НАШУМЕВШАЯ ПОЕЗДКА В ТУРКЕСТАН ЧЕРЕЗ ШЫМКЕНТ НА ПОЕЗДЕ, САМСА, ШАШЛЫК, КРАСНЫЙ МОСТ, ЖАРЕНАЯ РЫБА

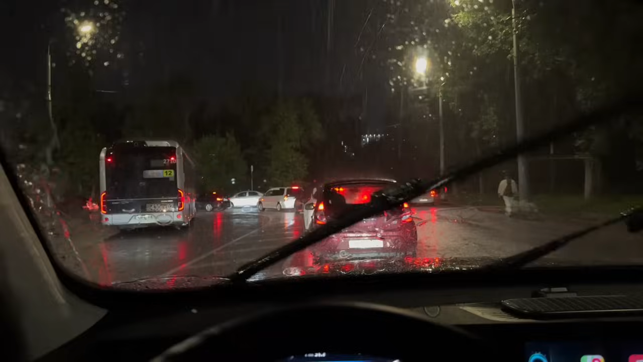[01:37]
Дождь, я вам скажу, прям сильно льет. Часто так, да? Когда мы выезжаем, да? Всегда так, да? Всегда льет.